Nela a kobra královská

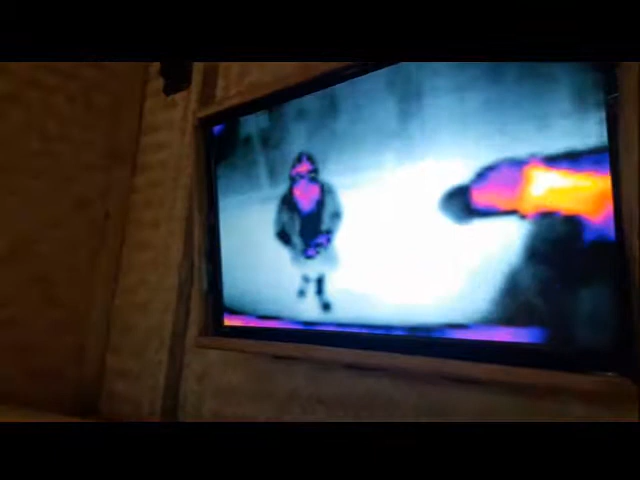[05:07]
Když si rozrhnu bundu, sává ze mě víc tepla, protože čím je barva na obrazovce světlejší,
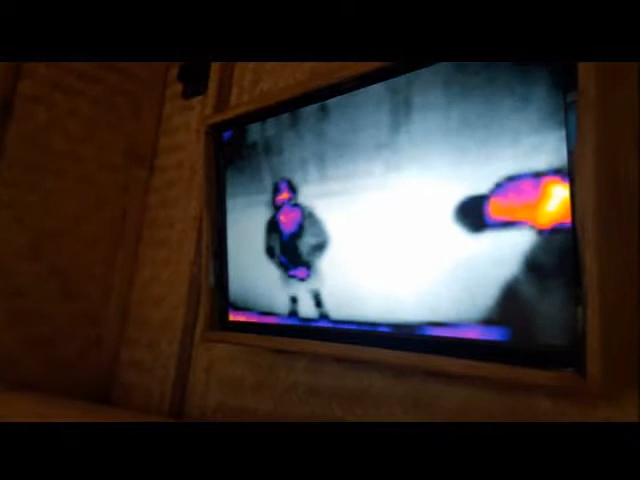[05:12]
tím ze mě sává víc tepla.
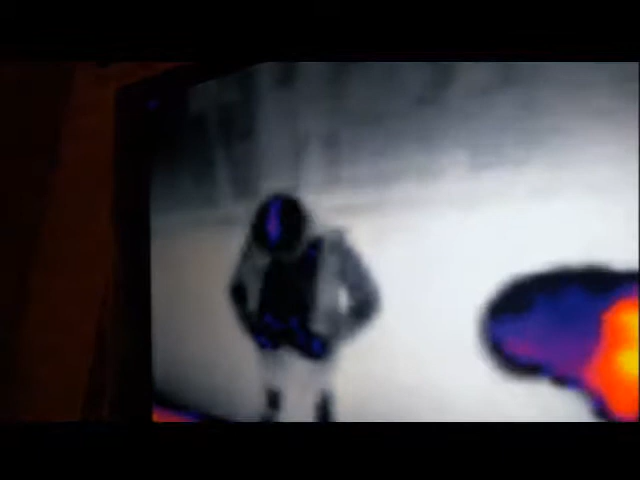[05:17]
Takže když se ještě sundám takhle celou tu bundu, tak to je ještě lepší.